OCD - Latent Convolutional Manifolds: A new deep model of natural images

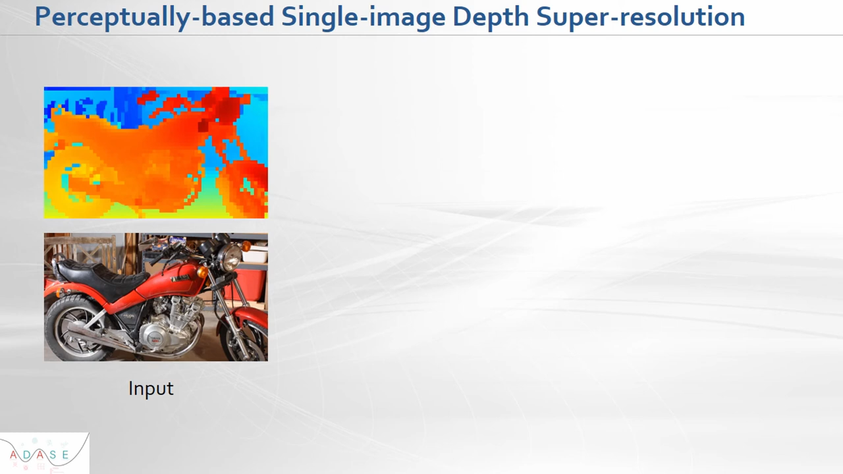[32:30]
represented also as an image but actually each pixel of that image is a distance between the camera and the corresponding point on the object and what we want we want to construct with taking as input these two data sources like RGB camera image and depth sensor image we would like to produce fastly depth image with increased resolution
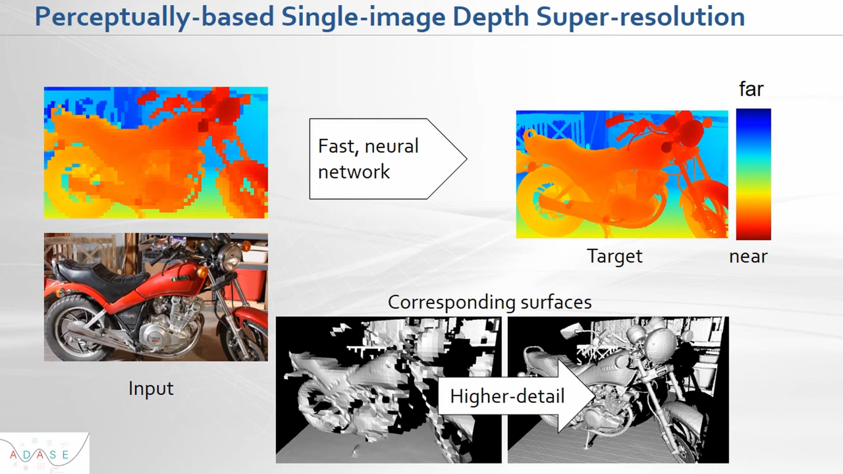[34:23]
estimate depth 3D surface from low resolution depth and 3D surface from high resolution depth and then compare results with ground truth and here oops I'm sorry what is it yeah and here you see some our results actually these results are based on some variant of
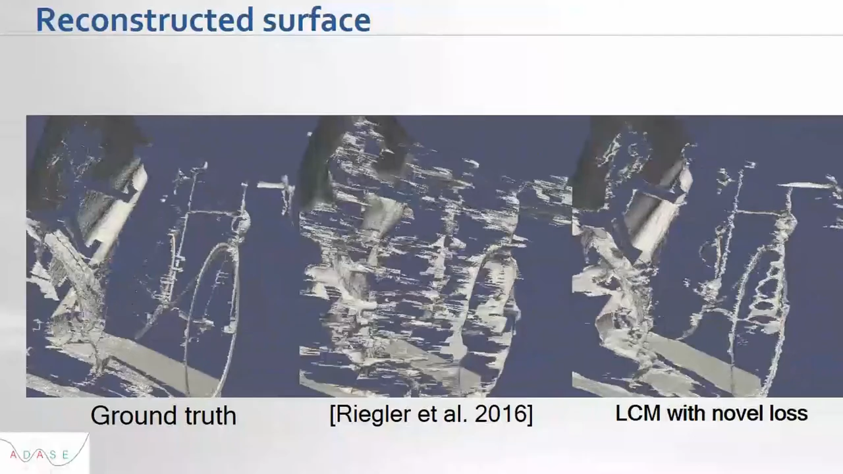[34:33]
that generative model so in the first part of my presentation I
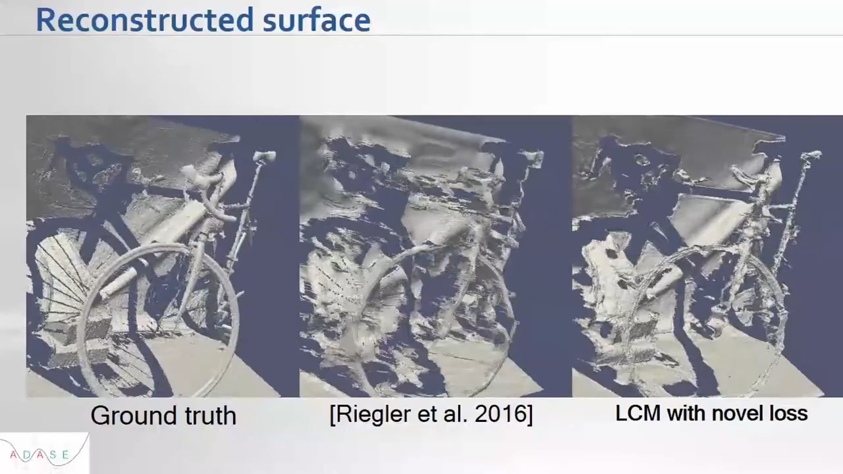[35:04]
we added additional channels inside that generative model to process not only image data but also to process depth map and so the left three-dimensional surface is obtained
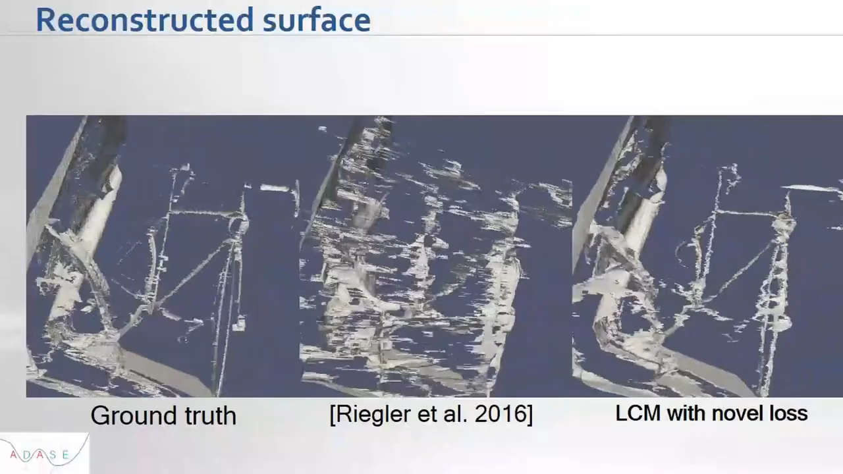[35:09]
from the ground truth depth map in a high resolution the middle
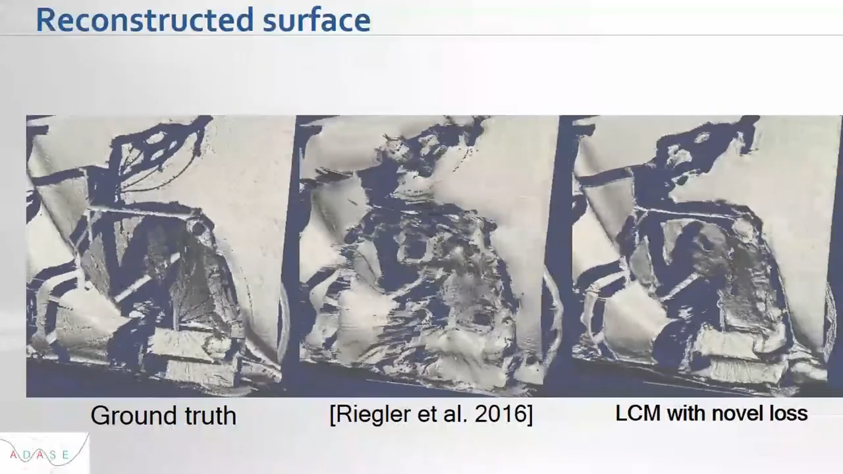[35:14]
three-dimensional surface and you see here a lot of distortions so that three-dimensional surface is obtained from
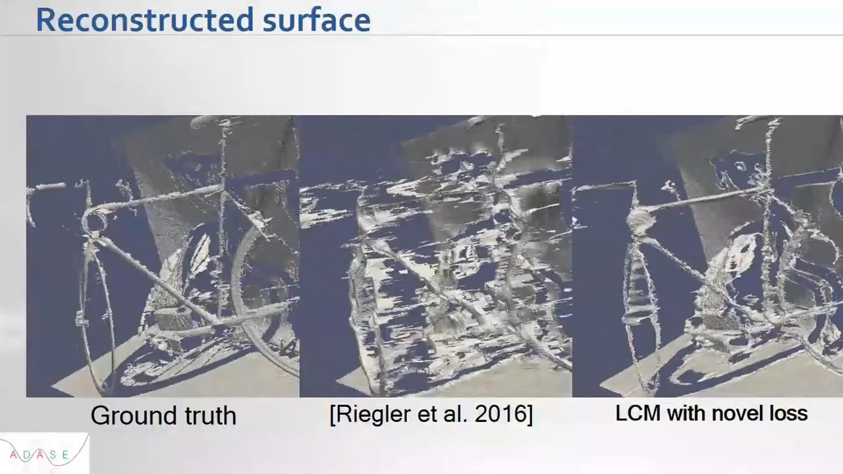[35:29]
result or results of depth super resolution obtained using some state-of-the-art depth resolution method and on the right we these are results
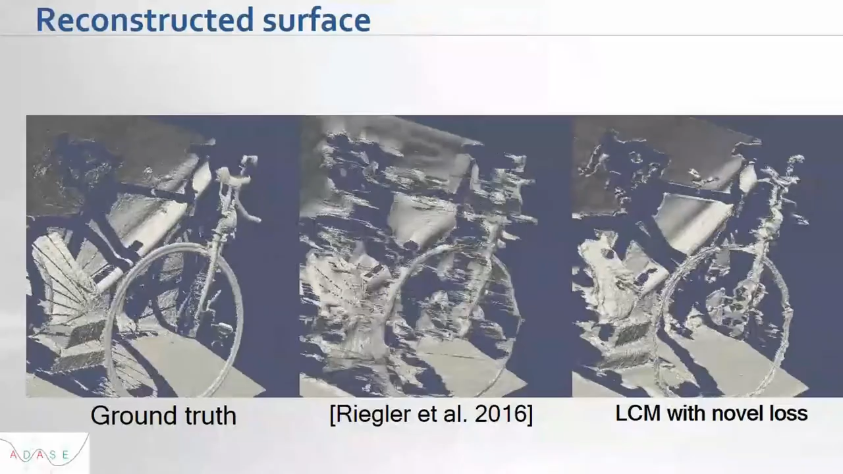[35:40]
which we obtained using the proposed generative model and so you see that
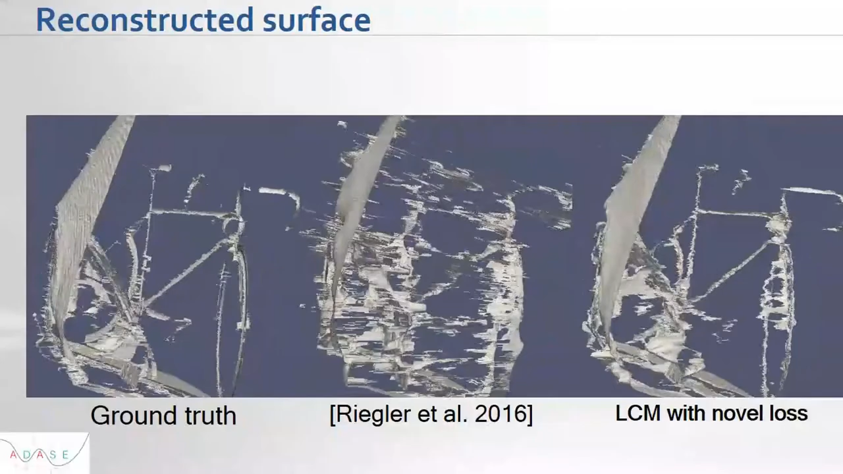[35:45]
there are almost no
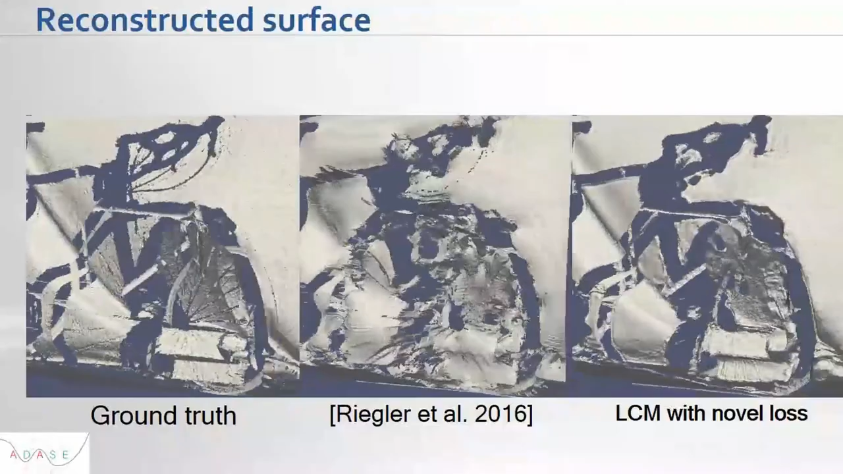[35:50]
distortions and artifacts which shows that the proposed generative model is sufficiently strong and
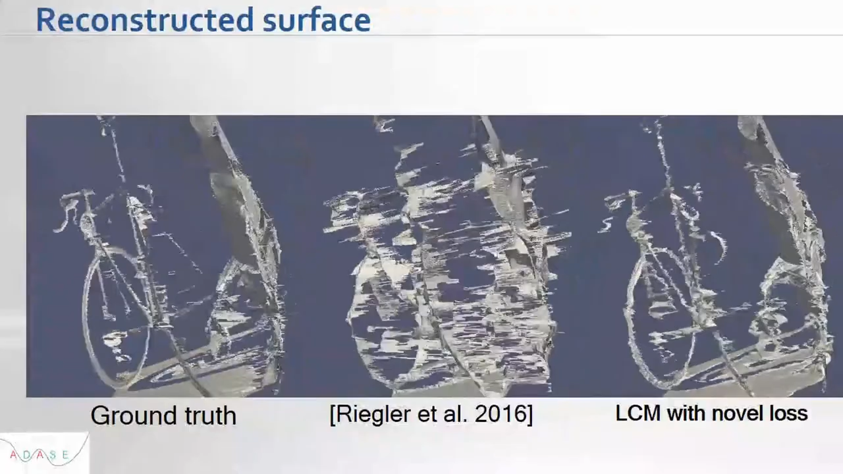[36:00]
of course what is also another component which was very